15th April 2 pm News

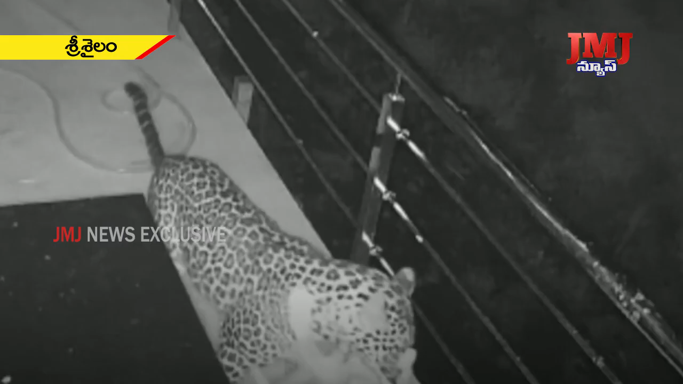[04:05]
గత 4 రోజుల నుంచి చిరుతపులి శ్రీశైలం శివారు ప్రాంతాలైన పాతాళగంగా, RTC బస్టాండ్ వైపు సంచరిస్తూ కుక్కలపై దాడి చేస్తోంది.